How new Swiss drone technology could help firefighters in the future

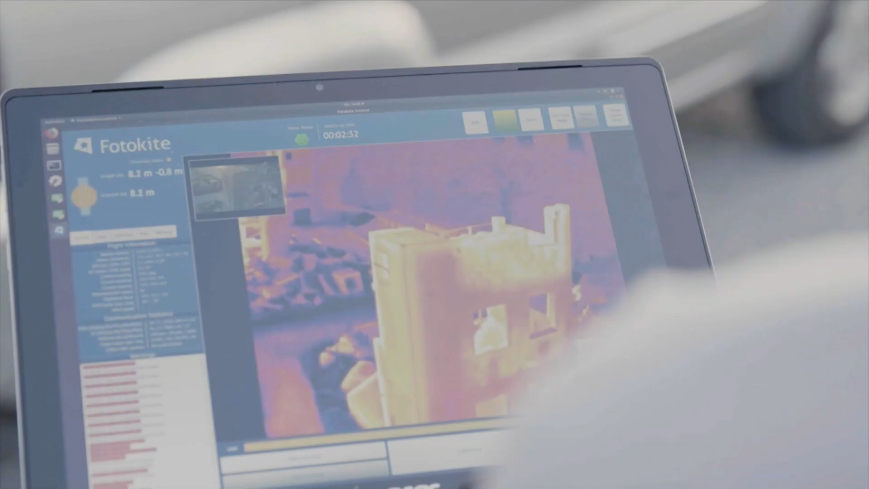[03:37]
The photokite flies up all by itself and starts to live stream thermal video down to all the firefighters on the ground.
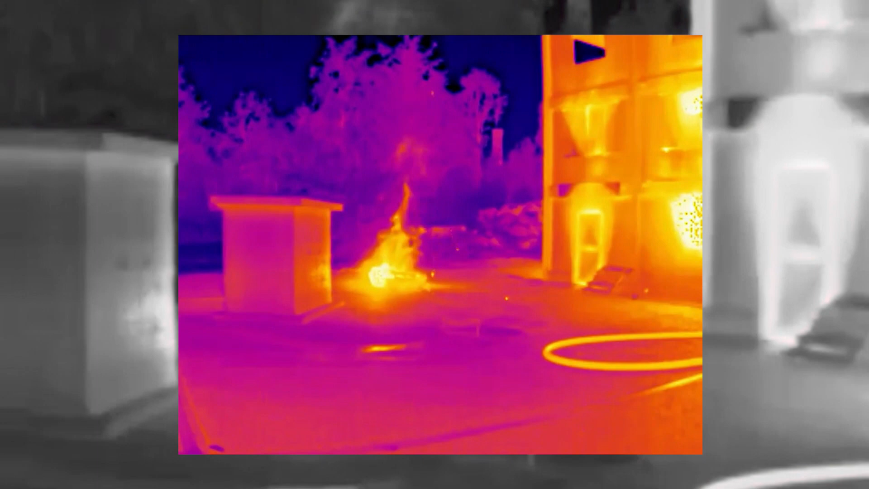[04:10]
And what they were doing is basically simulating a fire type of scenario, right? And using this to help make decisions on how to respond to that fire.